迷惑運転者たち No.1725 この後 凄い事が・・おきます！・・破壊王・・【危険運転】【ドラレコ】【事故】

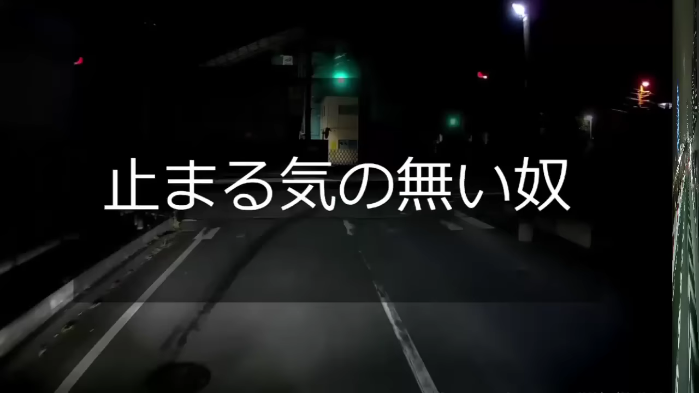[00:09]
止まる気のないやつ。 うわ、全然止まる気ねえよこいつ。うわ、全然止まる気ねえよこいつ。赤じゃねえのか。